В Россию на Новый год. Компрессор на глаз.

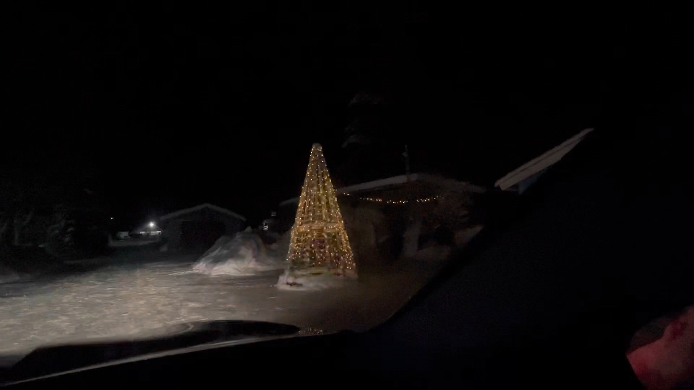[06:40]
вот это да ничего себе у меня LED подсветка дает ага ничего себе Лиля дает вот это вам